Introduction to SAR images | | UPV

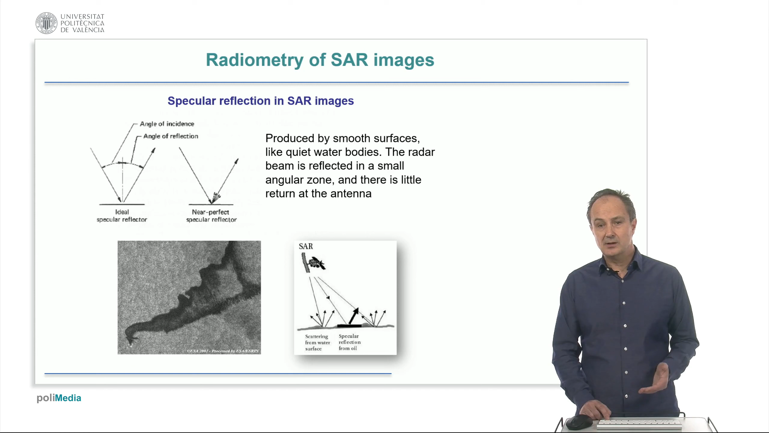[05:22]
where the smoother surface of the oil increases the specular reflection components, so the energy is reflected out of the scope of the system. And the oil slick appears darker in the image. Here we see a similar application in the ocean, where the wake of a ship is quite
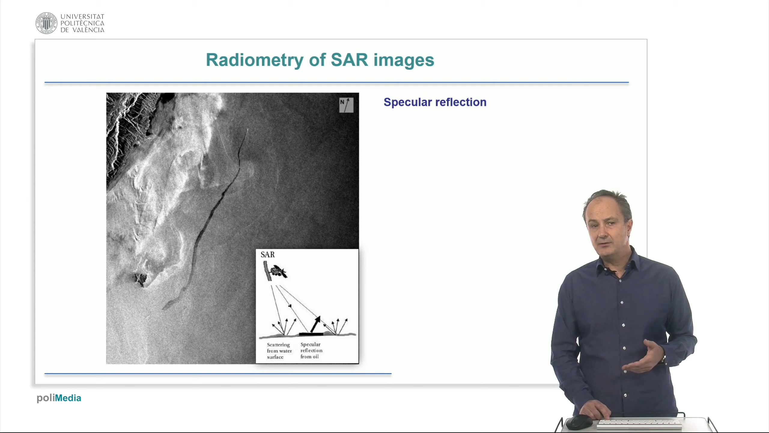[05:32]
evident due to the specular reflection of the oil slick left by the ship. Another application of SAR images based on the effect of specular reflection is the detection of mapping of floods. In these cases, the flooded area is detected due to the lower level of backscattered energy reaching the sensor. A great advantage of SAR images is that they are not affected by clouds and rain.
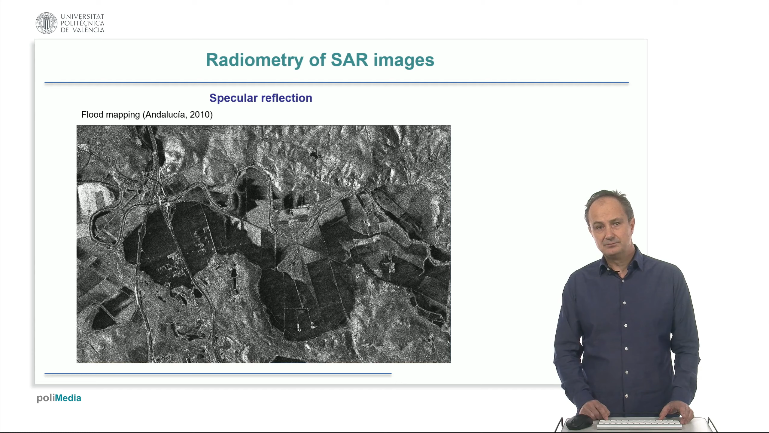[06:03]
After flood detection, the affected area can be mapped and crossed with high resolution ortho images or land use land cover maps in order to quickly assess economic losses. This is, for instance, a similar product to the ones delivered by the emergency management service of Copernicus program.
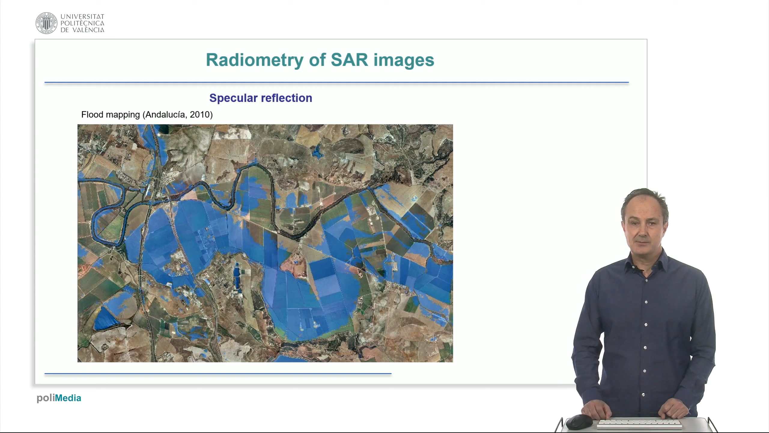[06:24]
The effect of corner reflectors is produced by objects with rectangular shapes. The vertical walls combine with horizontal ground that produce echoes with very high returns. This is the case of buildings, sharp hills and other similar objects. Here we can see two examples, one of them showing a typical urban landscape.
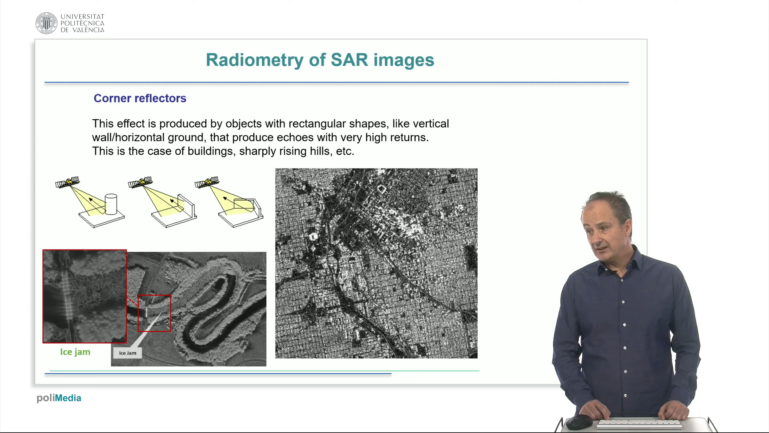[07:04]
Another showing an ice jam where the edges of ice blocks act as corner reflectors. Usually, metallic objects produce very strong responses due to their high dielectric constant. And they are called hard reflectors.